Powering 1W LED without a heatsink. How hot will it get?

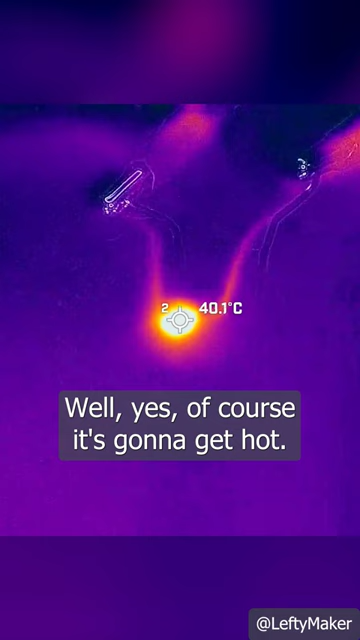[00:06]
On screen: spot 40.1°C
And will there be fireworks? To find out, I set my power supply to 300mA constant current.
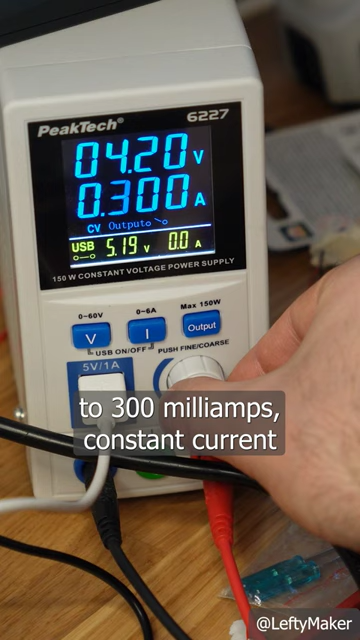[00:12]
The LED with the heatsink got warm, but it settled at around 60 degrees.
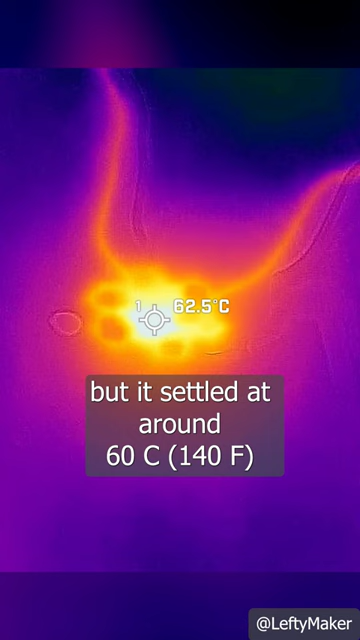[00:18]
On screen: spot 62.5°C
The LED without a heatsink took about 5 minutes to reach 100 degrees, which is much closer to its absolute limit.
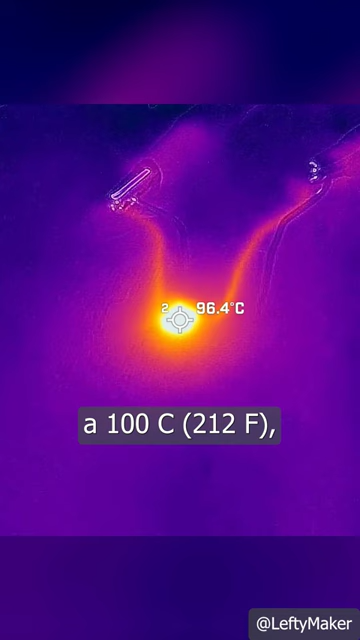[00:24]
On screen: spot 96.4°C
But it's still somehow holding up, so I'm gonna push it further.